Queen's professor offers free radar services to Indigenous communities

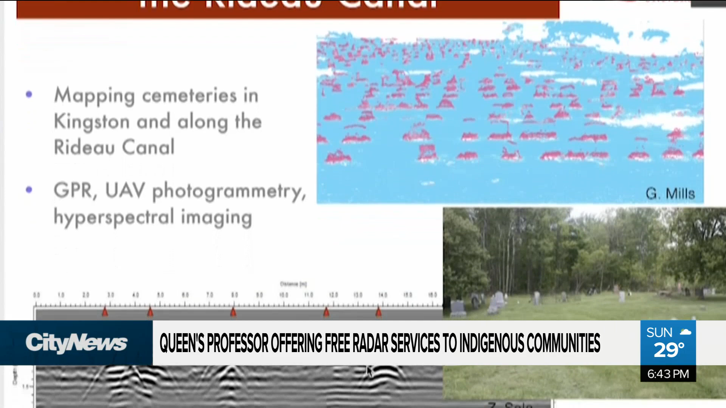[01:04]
GPR is a complex technology that can cost thousands of dollars to start. It involves rolling an antenna on wheels over the span of a selected site.
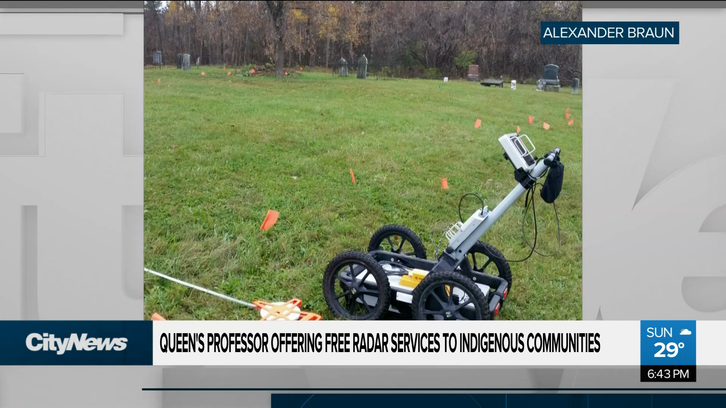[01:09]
Electromagnetic waves are emitted into the ground and it's up to the experts to interpret what bounces back.
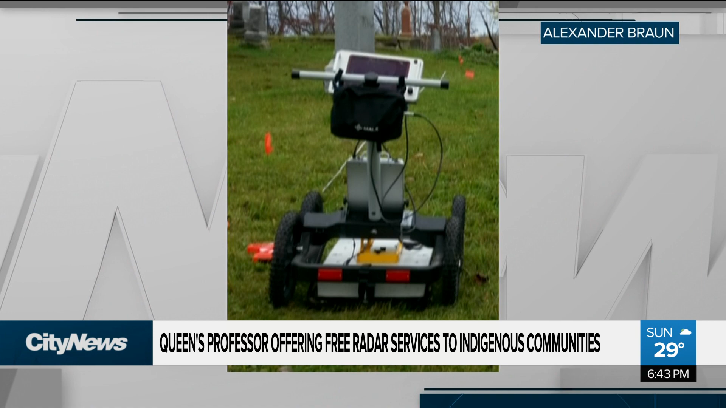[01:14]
While the radar cannot detect human bones, they're too small,
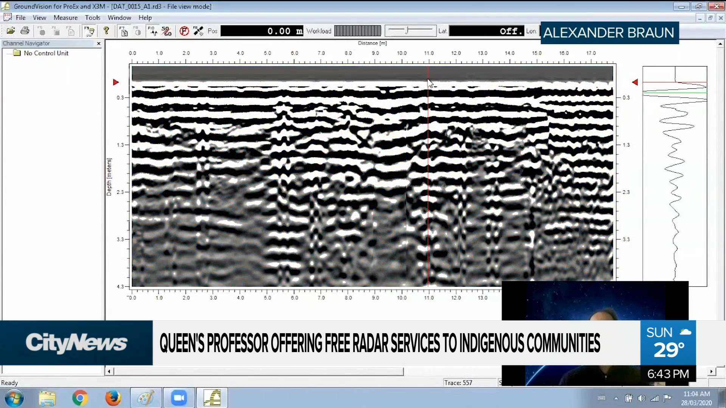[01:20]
it can detect disturbances in the soil. We're very good at this.